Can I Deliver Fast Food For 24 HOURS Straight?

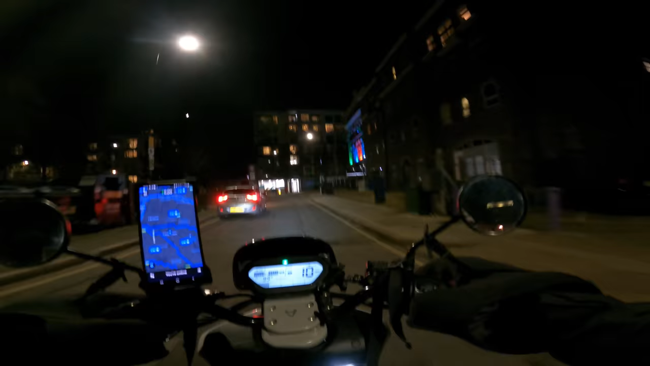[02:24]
Not gonna wait until 7, I might as well just go online now. Tonight on Uber Eats, it's a 1.7x multiplier from
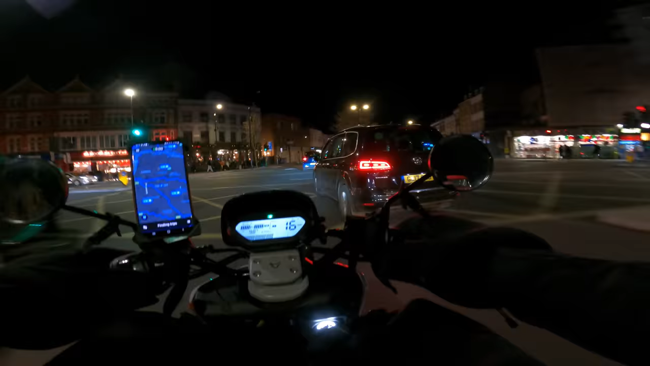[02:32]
midnight to 7 a.m., which is absolutely crazy. It's gonna be a really good time to make some money, especially from McDonald's, which is here on my left.
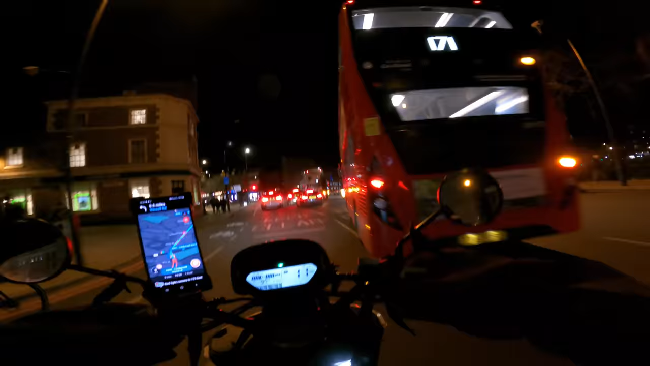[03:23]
I finally got those KFC orders. All right, first order delivered.
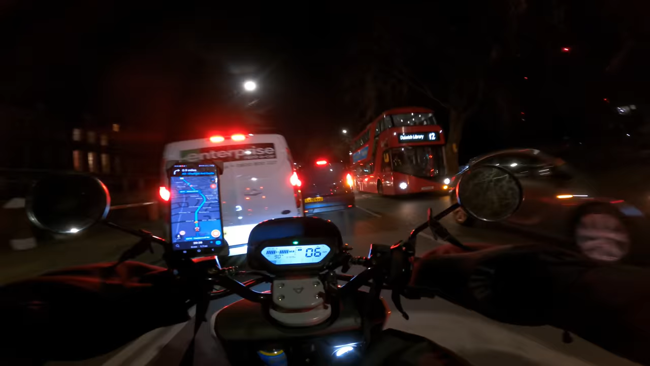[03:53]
Whoa, what is this guy doing? Jesus Christ, man. Hey.
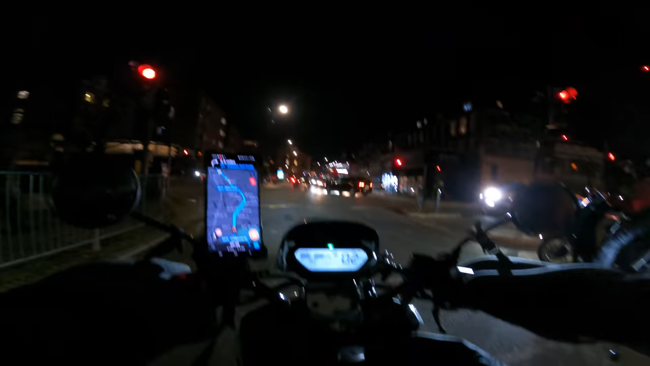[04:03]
I just reverse on the middle of a flipping road. So yeah, what was I saying? If you have got a spare pound and you can afford it, then yeah, please donate a pound. Let's raise some money to help these people in an unfortunate situation. Everyone's got their issues in life and you never know what situation these people have faced in the past. Oh my God, come on, go. We have right of way. We are driving straight. All right, I'll bring you back shortly, people.
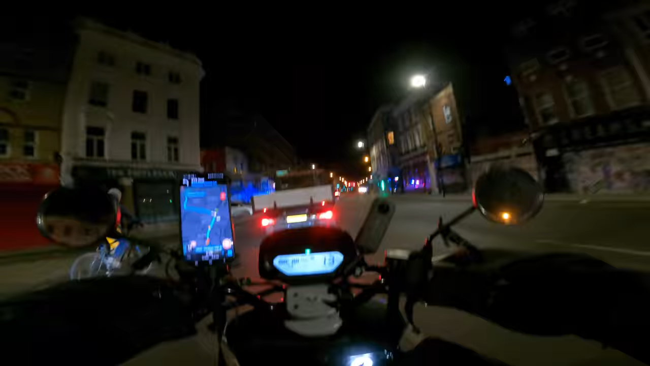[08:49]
What have we got going on here? Firefighters.
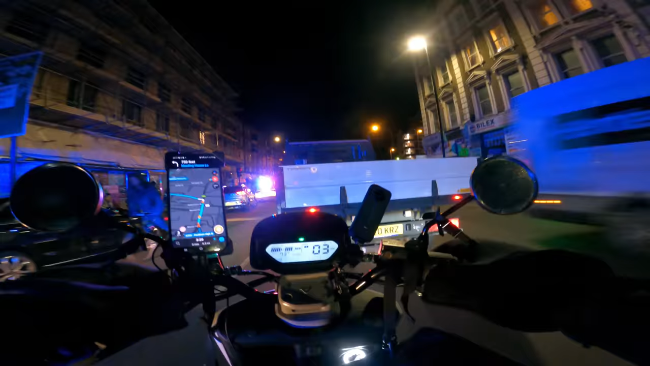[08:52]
Oh, it's a crash. Straight into the back of him by the looks of it. All right, just got my first coffee.